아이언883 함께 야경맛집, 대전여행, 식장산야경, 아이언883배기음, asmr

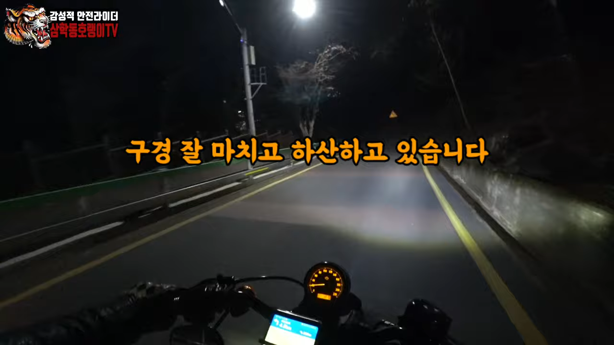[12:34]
자, 구경 잘 하고 이제 하산하고 있습니다. 가로등이 이렇게 잘 나오네요. 길은 좁고 되게 가파르고 미끄러울 수도 있어요. 나뭇가지나 낙엽들이 좀 많이 떨어져 있어요. 그래서 조심해야 될 것 같고, 이제 어두워지니까 꽤 차들이 많이 올라오네요.